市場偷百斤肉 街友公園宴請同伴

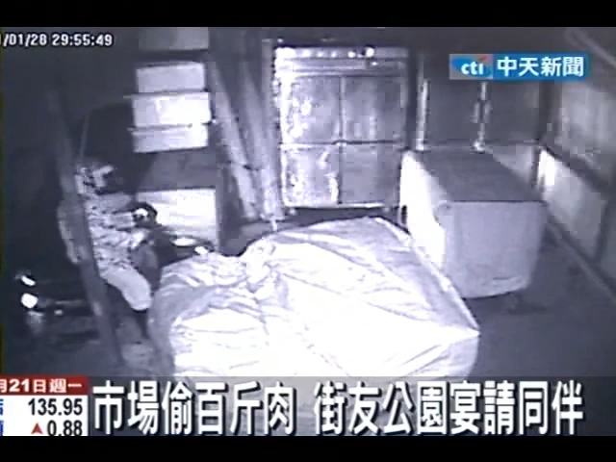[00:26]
监视器画面中，这名男子深夜骑车到菜市场，在冷冻柜前探头探脑，接着敲开冰箱大肆搜刮，
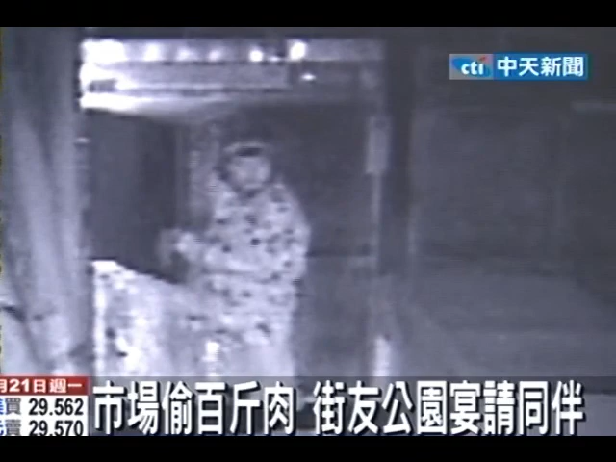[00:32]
冷冻柜里冰满肉品，他一搬就是一大箱。 摊贩反映说他们的肉经常不见了，然后但是零钱有时候放在那个地方并没有不见，这一段期间大概也偷了300公斤的这个肉。